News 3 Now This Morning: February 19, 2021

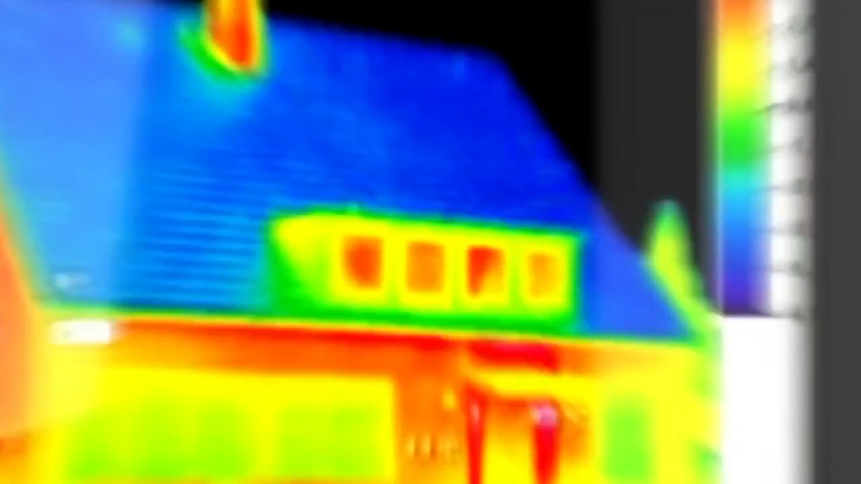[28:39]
That is what our thermal imaging does for you.
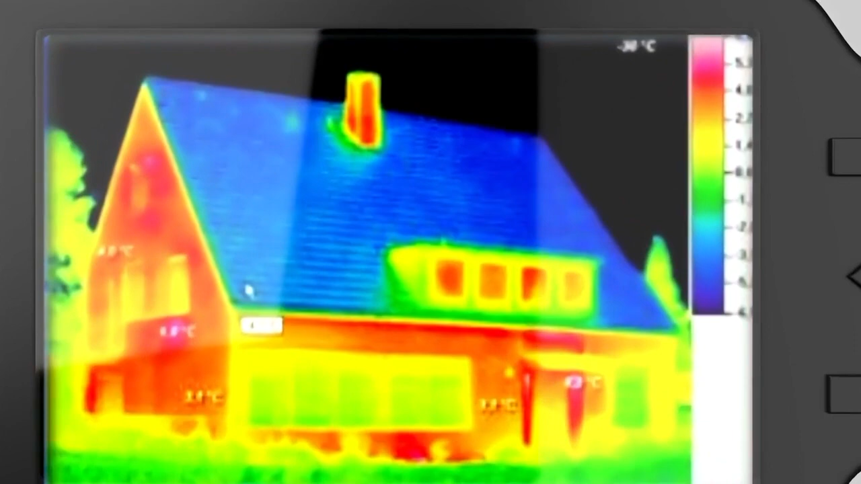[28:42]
It will show the temperature differences and areas of air exchange.